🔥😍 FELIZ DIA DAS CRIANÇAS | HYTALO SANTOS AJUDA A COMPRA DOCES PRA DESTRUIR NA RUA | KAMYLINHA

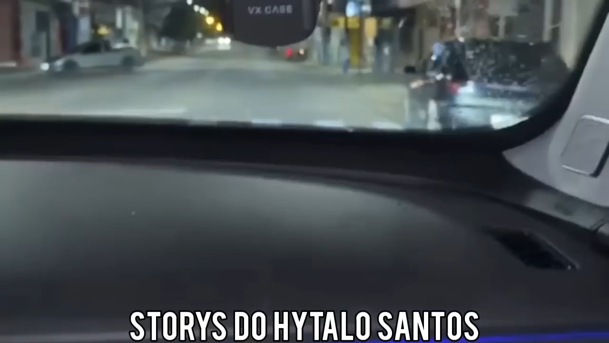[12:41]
Tem uns bancos ali, tem tudo aqui. E aqui. Aqui já foi a Avenida do Carnaval, gente, também.